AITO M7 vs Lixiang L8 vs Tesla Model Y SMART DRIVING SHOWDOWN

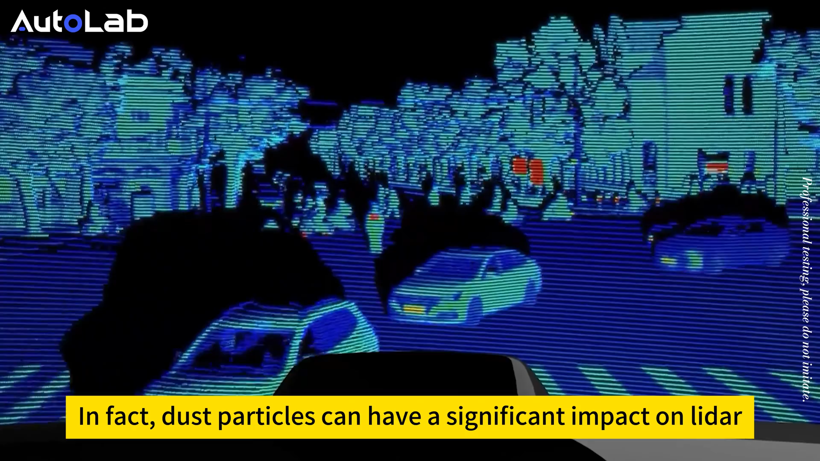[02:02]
那你肯定就会有疑问了都是激光雷达为啥会有成绩上的差异其实尘埃克力会对激光雷达产生很大的影响作为主动发出再收回
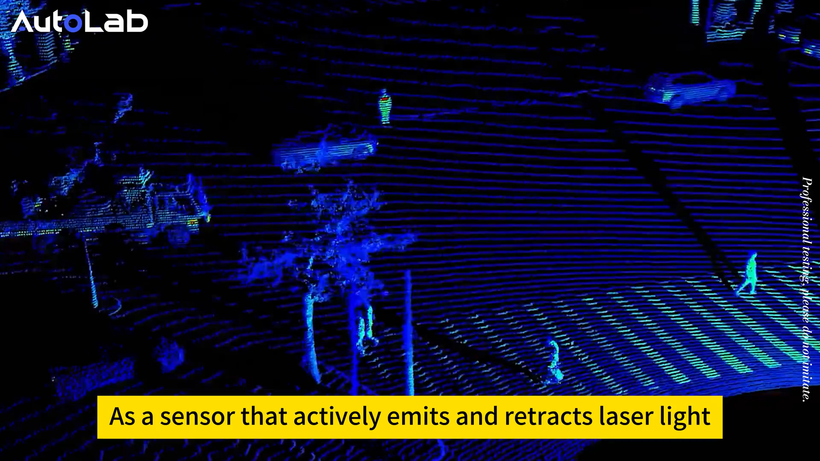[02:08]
激光的传感器激光雷达并不能很好地适用在这个场景全新问剑M7搭
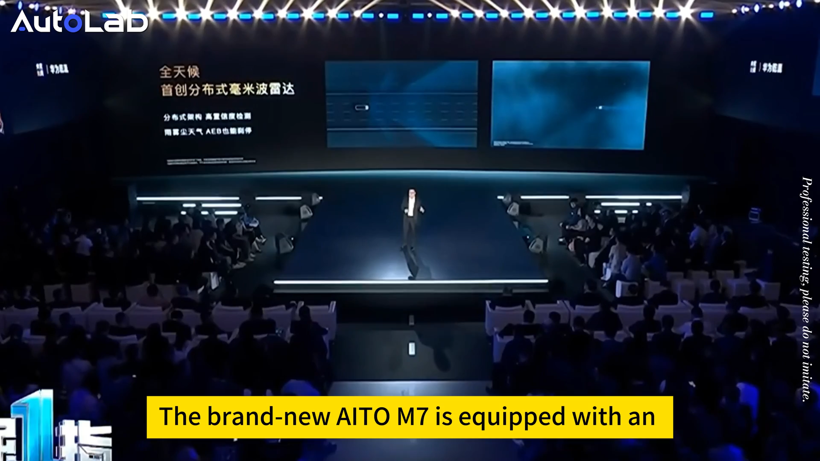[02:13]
载了行业首创的分布式毫米波雷达方案能够穿透尘埃探测到
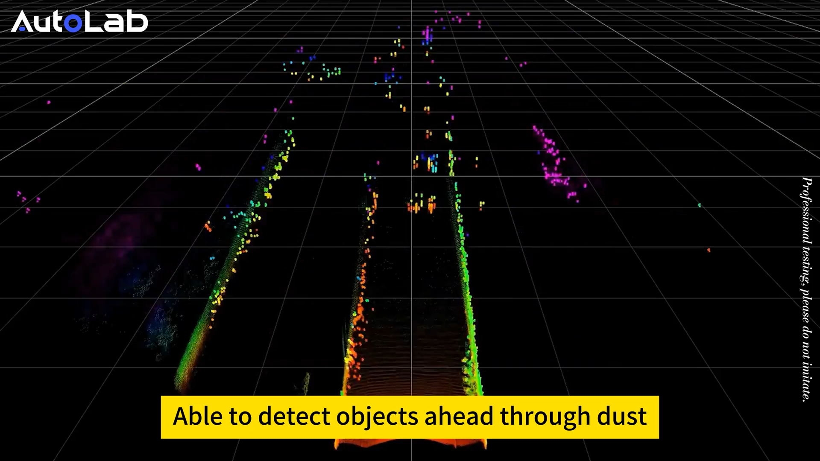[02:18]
前方物体它能够很好地弥补激光雷达和摄像头的短板